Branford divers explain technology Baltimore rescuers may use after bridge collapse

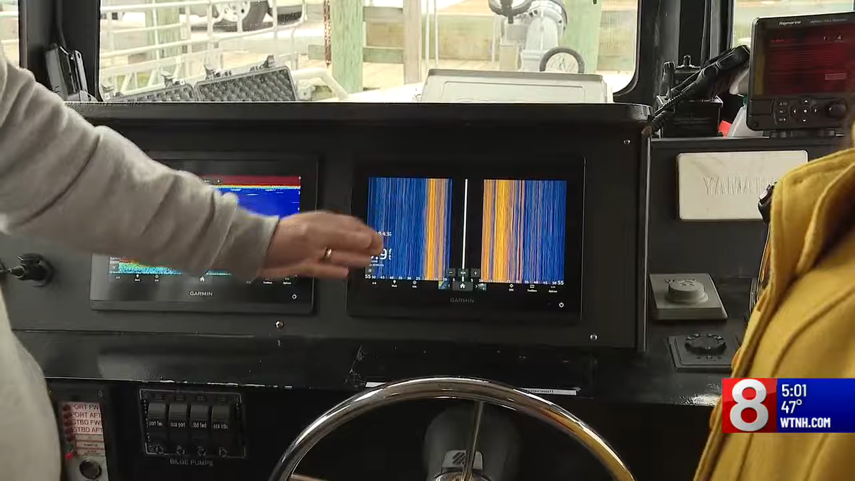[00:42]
He's showing us a critical tool, sonar, used in water rescues. Before this kind of technology, we would only be able to see what's on the surface of the water.